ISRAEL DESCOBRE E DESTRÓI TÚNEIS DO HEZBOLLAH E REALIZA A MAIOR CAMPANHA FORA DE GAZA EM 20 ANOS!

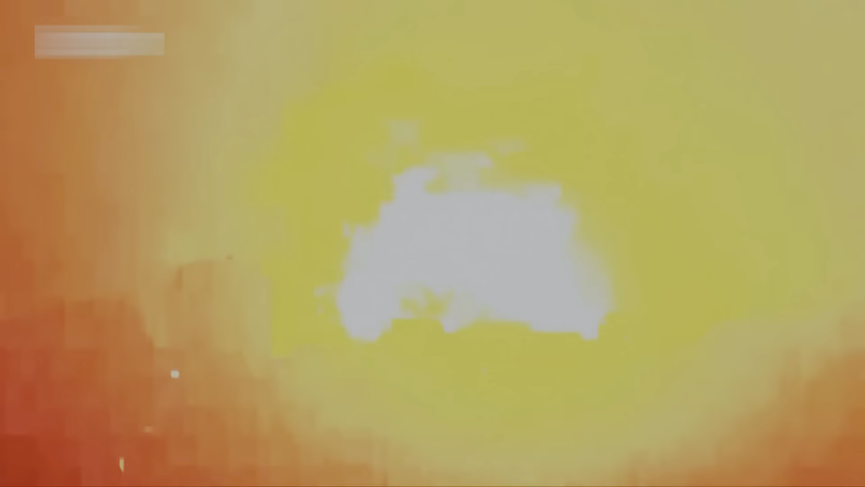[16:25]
a Força Aérea de Israel lançou 73 toneladas de bombas Bunker Busters em um esconderijo no distrito de Dariá, no Líbano,